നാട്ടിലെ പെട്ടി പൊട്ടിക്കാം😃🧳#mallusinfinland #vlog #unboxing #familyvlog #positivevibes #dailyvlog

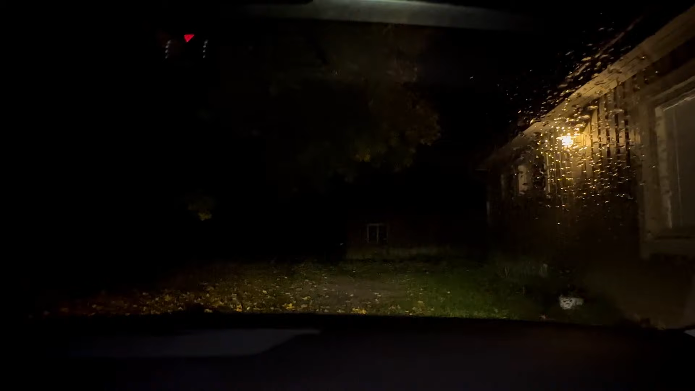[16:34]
നേരത്തെ എന്ന് പറഞ്ഞു കഴിഞ്ഞാൽ 7:30 ഒക്കെ ആകുമ്പോഴത്തേക്ക് നല്ല വെളിച്ചമാണ്. അപ്പം ഇപ്പം എന്തേ ഫുൾ ഇരുട്ടായിട്ടുണ്ട്.